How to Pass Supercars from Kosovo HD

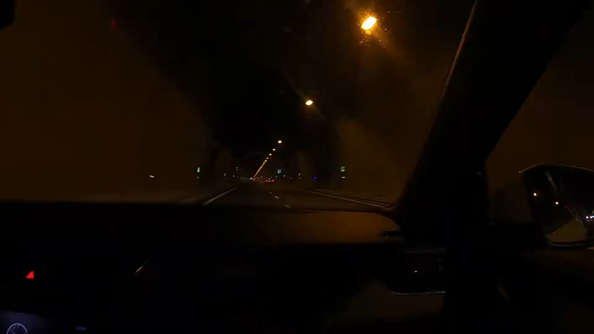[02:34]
So we're in the Mission Impossible tunnel chase scene. If there were one. And the two light blue Lamborghinis that we passed at the border check. And then also at the... 100 miles. Yeah, we're going 100 miles now. Really? Wow, yeah. So they passed us. Those guys were...